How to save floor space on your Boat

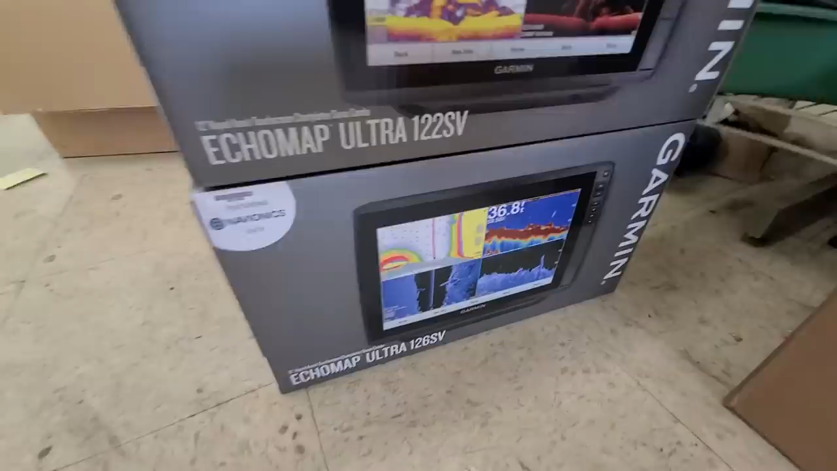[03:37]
Labor Labor So that's what I'm putting on my boat Here's my transducer my cornfield crappy mount.